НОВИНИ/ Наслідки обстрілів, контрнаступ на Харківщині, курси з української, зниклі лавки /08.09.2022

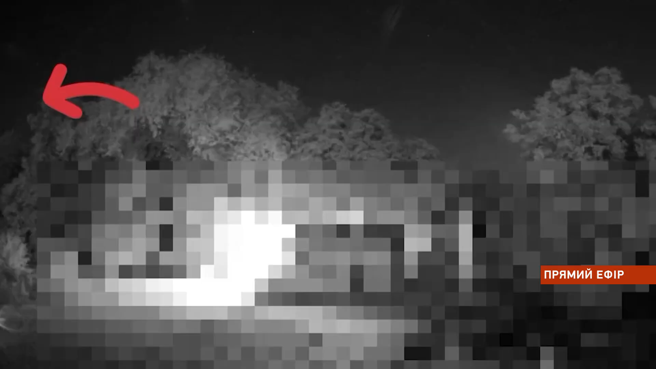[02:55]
А близько 10-ї вечора дніпряни чули звук, схожий на вибух.
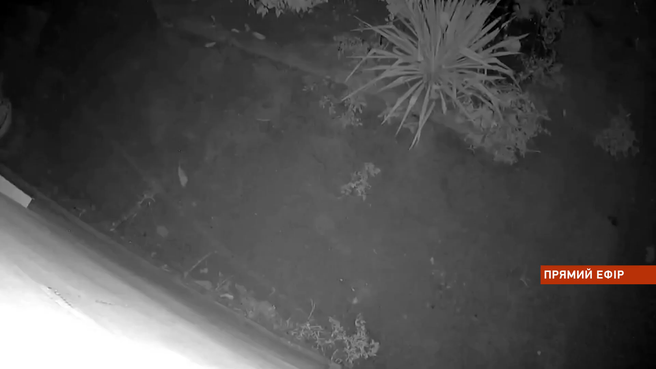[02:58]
Офіційної інформації про це поки що немає.